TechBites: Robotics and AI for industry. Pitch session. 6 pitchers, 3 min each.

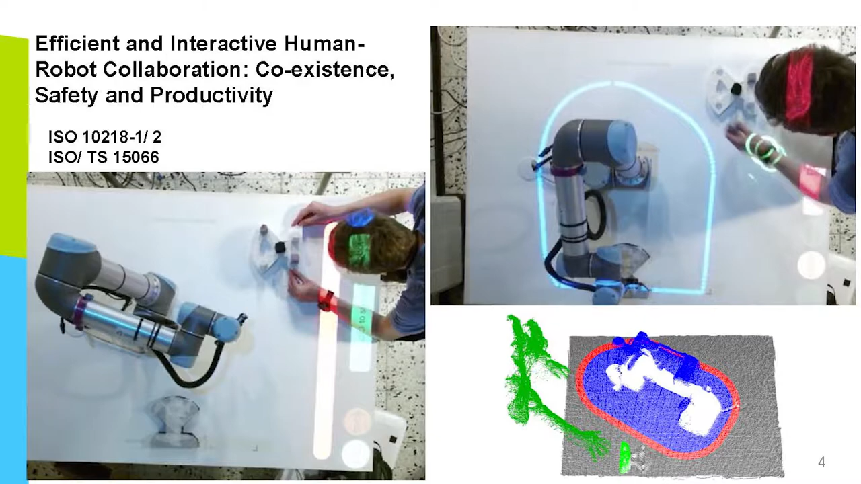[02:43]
We have to organize or create the safety system that allows this collaboration to happen. And then we can look for the productivity. This was realized with the depth cameras, so we are supervising the volume where the robot moves,